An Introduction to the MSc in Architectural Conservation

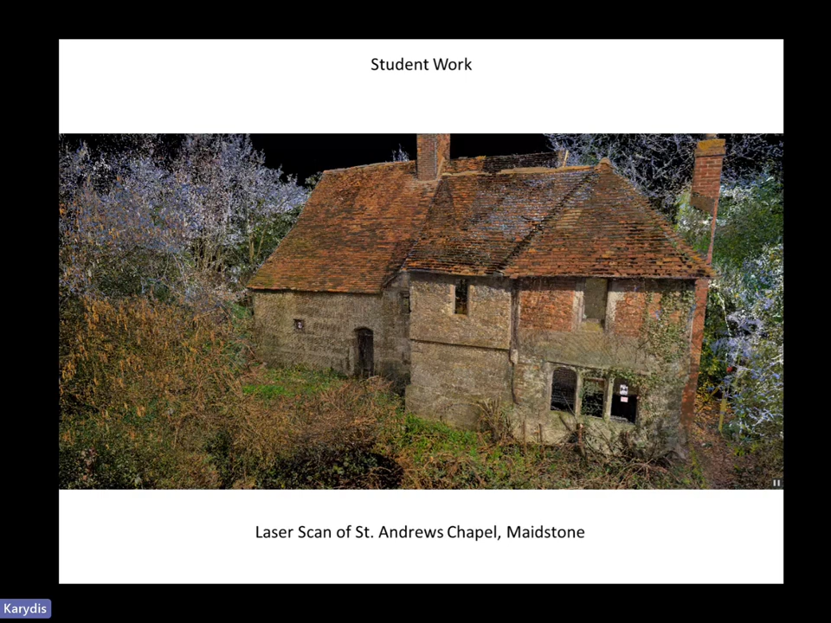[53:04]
we have been working on a medieval and early modern monument in collaboration with the Society for the Protection of Ancient Buildings. I just presented it earlier. It's St. Andrew's Chapel in Maidstone, which I showed, and I show it to you not in a photograph, but what you see in your screens right now is a laser scan of this building. And this is related with the conditions in which the module was delivered in 2020. We were in the middle of a pandemic, so it was very difficult to have access to the sites.